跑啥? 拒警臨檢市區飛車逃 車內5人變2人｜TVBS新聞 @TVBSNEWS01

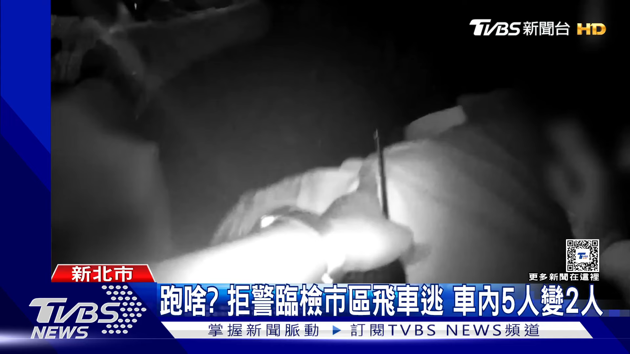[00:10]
但还有三个人早一步开车门徒步逃逸，想要冲上去追已经来不及。